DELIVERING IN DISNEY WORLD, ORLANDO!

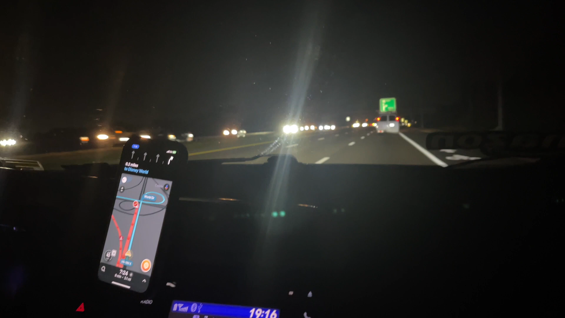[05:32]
We have an Uber at last. It was 7.26 for, I think it was like five and a half miles from the McDonald's that we got picked up from. So, we're 8 minutes, 3 miles away.
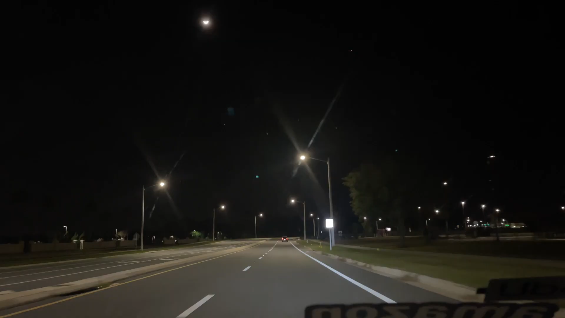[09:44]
That is where we're going over here.
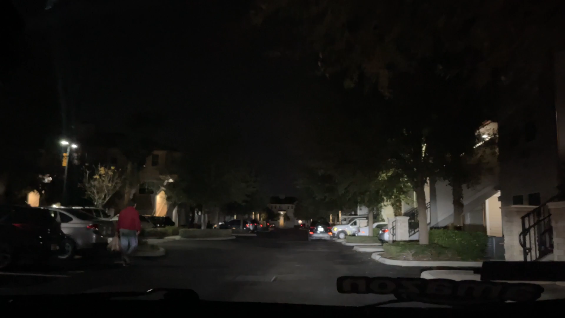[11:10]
We are now at the drop-off. This was a nice easy one, wasn't it? Yeah. Hello.